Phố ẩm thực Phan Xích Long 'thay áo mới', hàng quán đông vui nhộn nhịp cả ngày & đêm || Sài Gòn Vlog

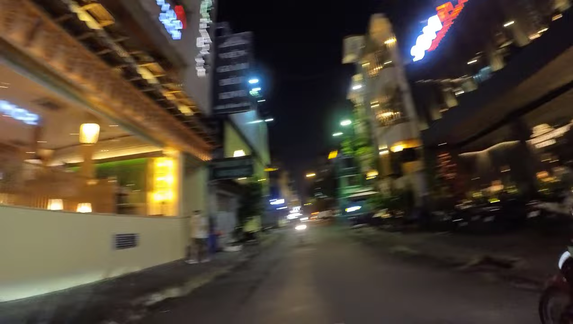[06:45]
Ở đây có một cái quán nhìn quá đẹp luôn, không biết là quán gì đây. Quán của Nhật anh chị ơi.
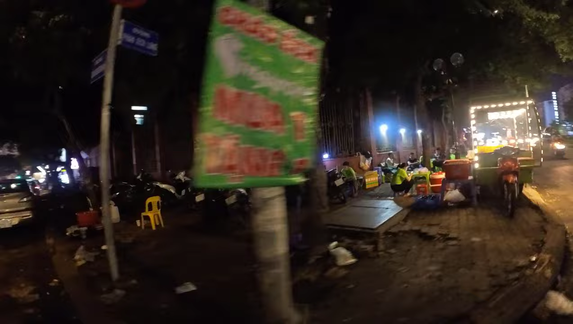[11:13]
À, cái đoạn ngay ban ngày thì có mấy món nướng của Quảng Nam, Quảng Ngãi rồi đó anh chị, khác với nhau.
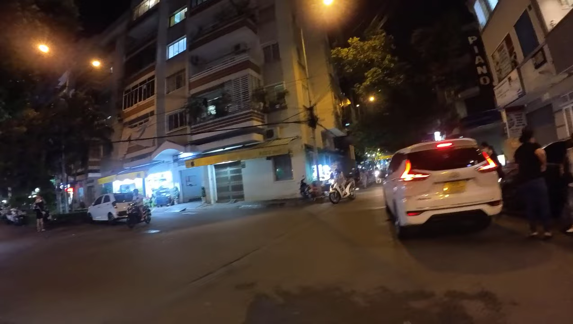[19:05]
Chưa thấy phòng khám da liễu này mà bác sĩ lại có lượng bệnh nhân đông vậy luôn đó anh chị.